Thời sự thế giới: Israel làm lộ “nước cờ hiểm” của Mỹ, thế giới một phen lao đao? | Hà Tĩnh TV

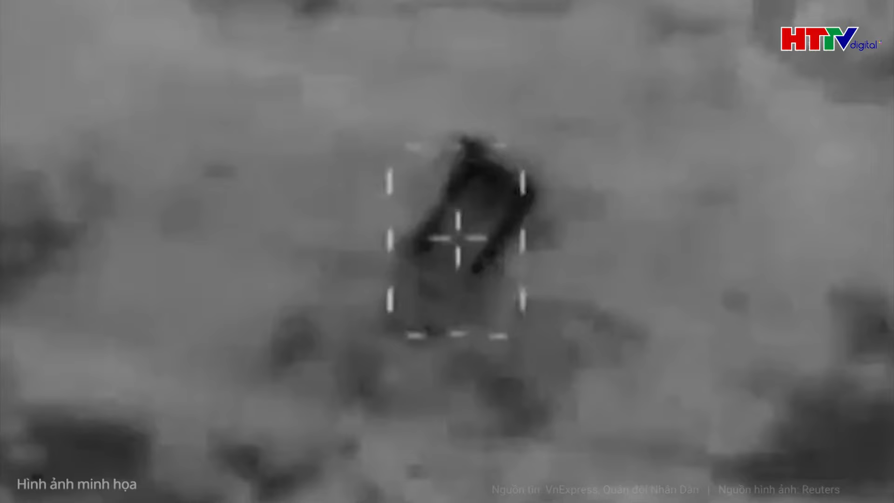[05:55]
hủy một xe quân sự của Liban di chuyển trên cao tốc thuộc thành phố Bin Zubin miền nam nước này
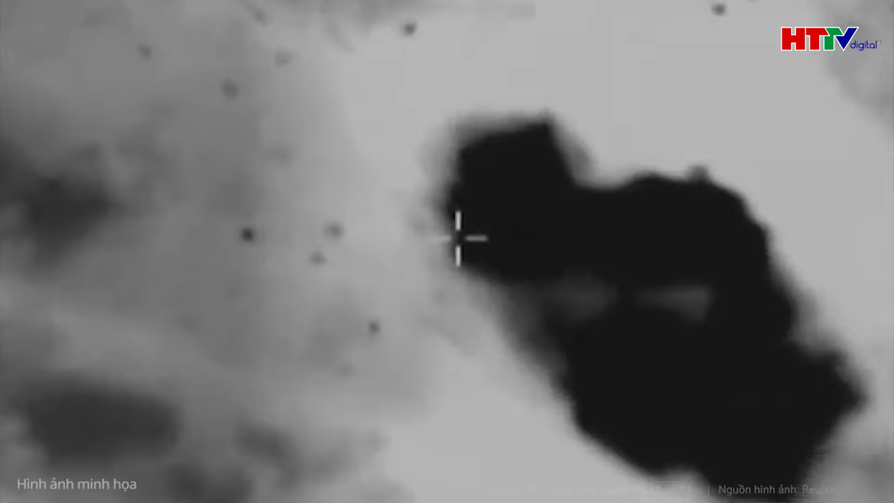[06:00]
Quân đội Liban cho biết 3 binh sĩ thiệt mạng Lực lượng phòng vệ Israel IDF tuyên bố họ không có ý chống lại quân đội Liban và gửi lời xin lỗi về sự cố ngoài ý muốn